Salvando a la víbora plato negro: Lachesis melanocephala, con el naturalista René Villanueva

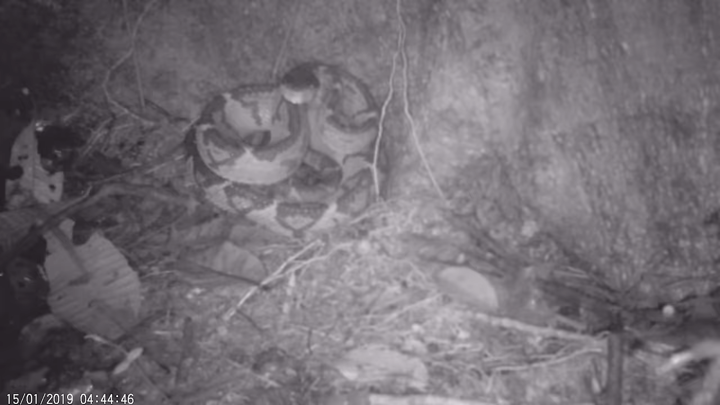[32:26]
Y así, la platonegro desaparece de la dimensión humana y regresa a custodiar su bosque como lo ha hecho durante millones de años.